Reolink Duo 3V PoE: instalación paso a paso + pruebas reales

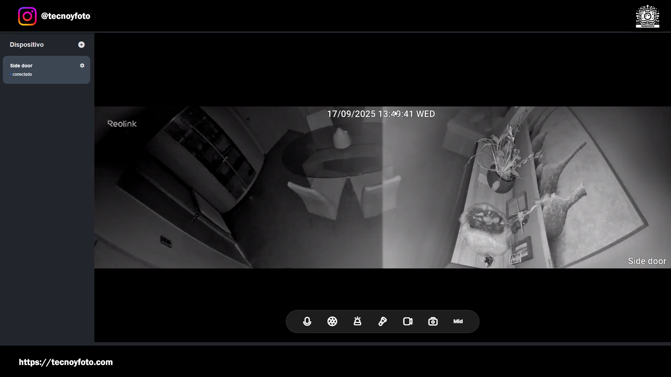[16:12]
Ahora yo voy a pasar por allá. Y vamos a ver pues como se pone. Se enciende la luz. Y se pone modo color. Aparte vamos a escuchar la alarma. Bueno pues ya conocemos esta cámara de Reoling. Una cámara fantástica.